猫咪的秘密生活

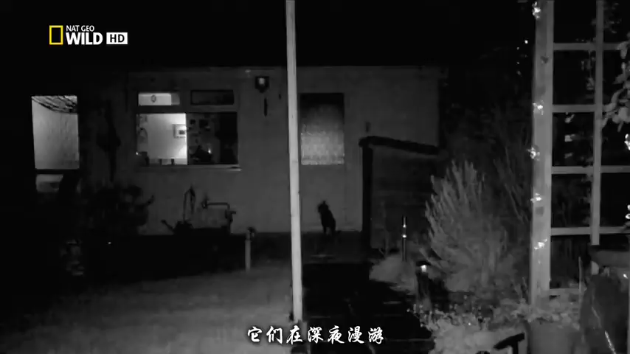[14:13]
They wander late into the night, even though potential danger is never far away.